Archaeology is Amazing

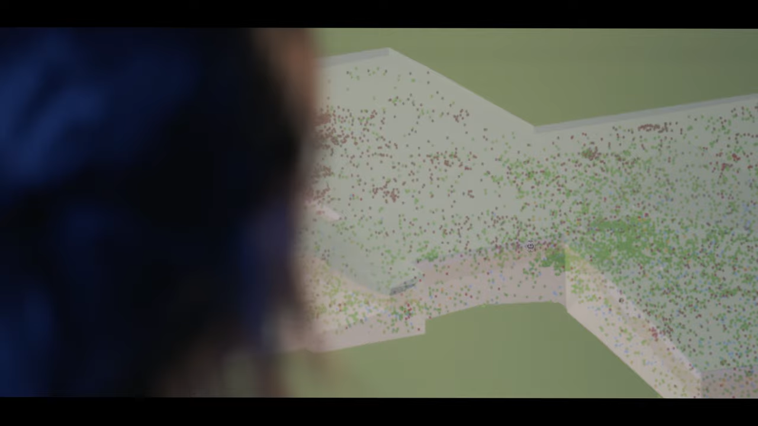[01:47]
Green is stone artefacts, the red is firecracked rock, blue is bone.